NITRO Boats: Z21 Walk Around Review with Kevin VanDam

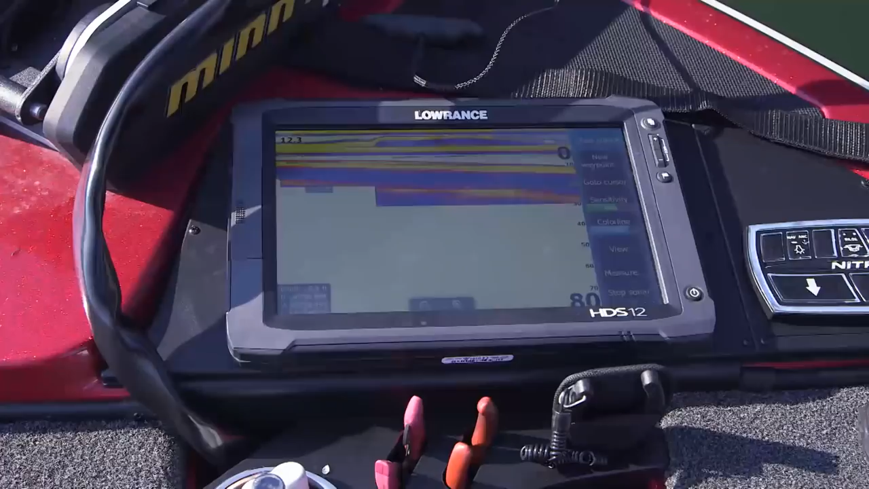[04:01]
motor cable sits over here to the side
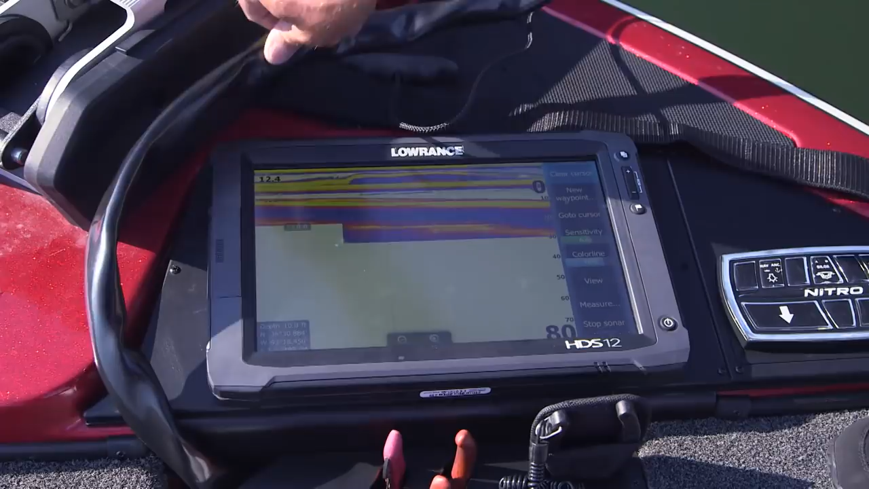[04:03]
and it's never going to obscure your view of that depth finder screen so it's always out of the way and again right up here where you're fishing a lot of times